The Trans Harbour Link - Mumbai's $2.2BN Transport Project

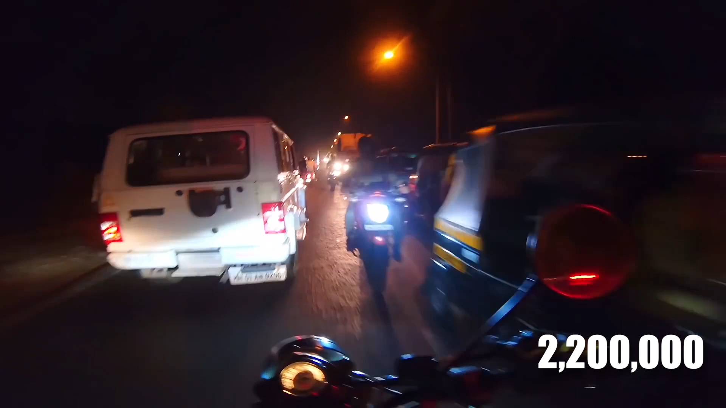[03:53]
According to them at that time, there were 2,200,000 registered bikes on the road,